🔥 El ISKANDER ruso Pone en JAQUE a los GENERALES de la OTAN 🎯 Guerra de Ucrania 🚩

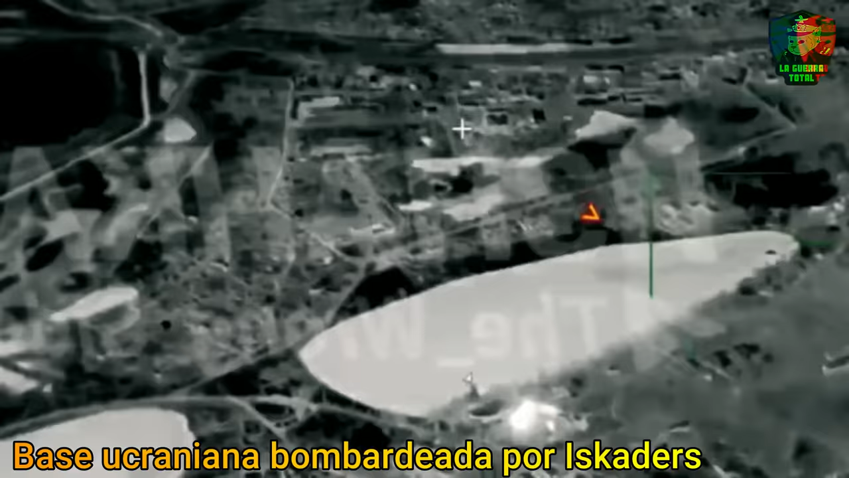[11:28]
donde un misil Iskander ocasionó graves daños a la misma y la pérdida de importante material.
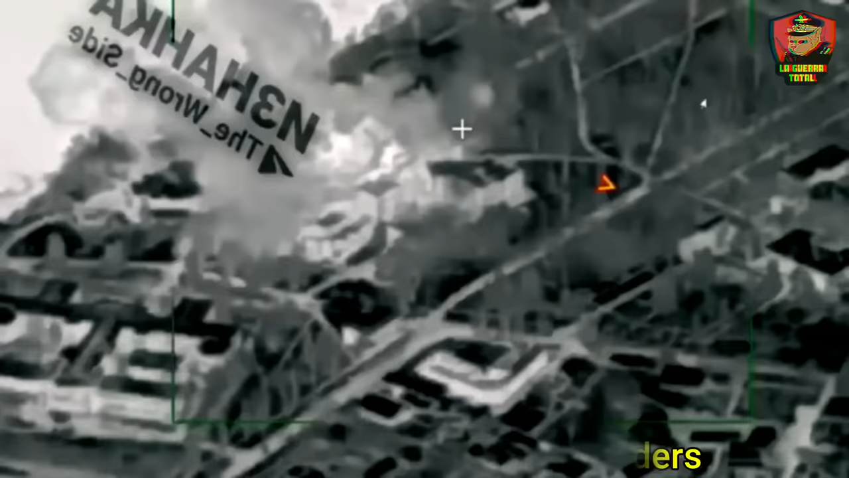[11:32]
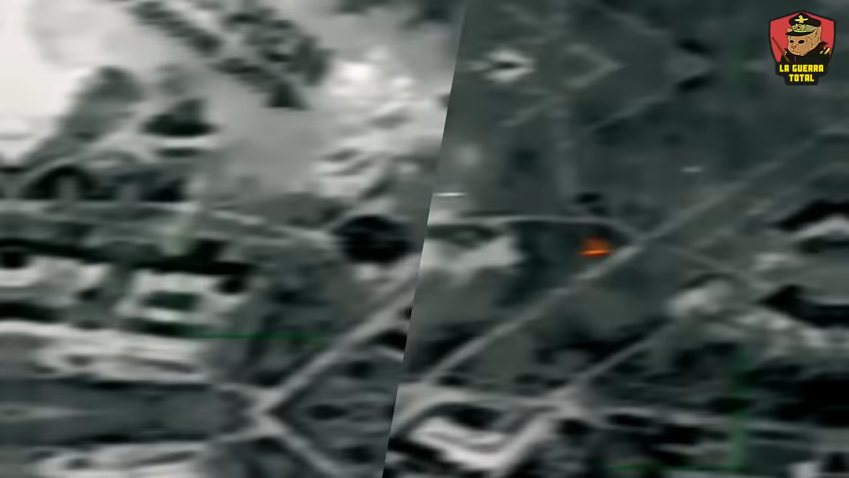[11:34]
Un caso más reciente y el cual ha sido tomado como el mayor éxito de los Iskander fue la destrucción de los sistemas Patriot en Pokrov,
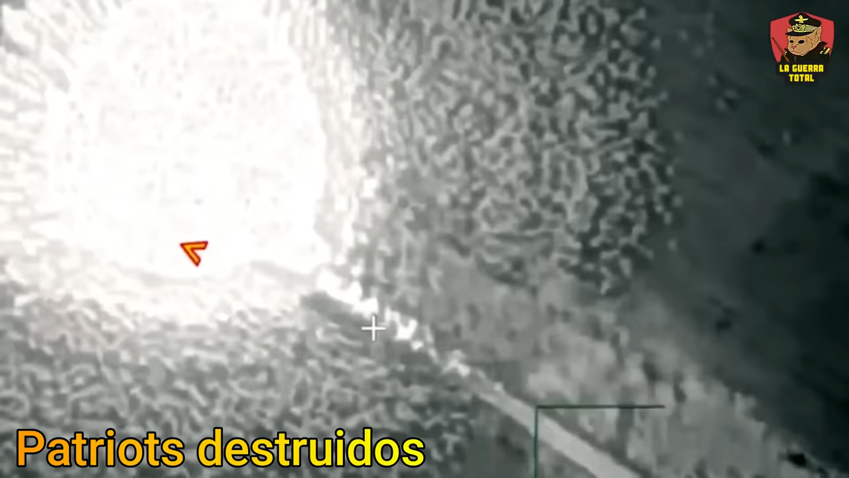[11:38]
evento del cual tenemos un video por si gustan obtener más detalles de este suceso.
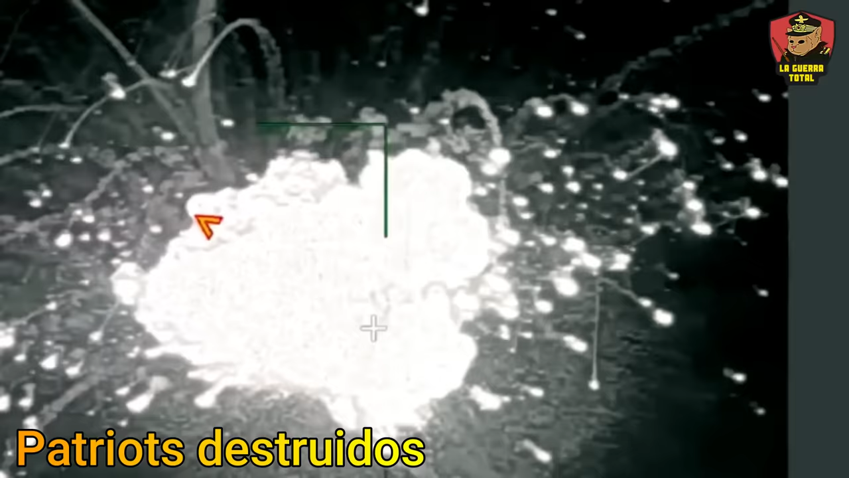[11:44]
Tampoco debemos olvidar que el 26 de marzo, las fuerzas rusas destruyeron una serie de mando ucraniana.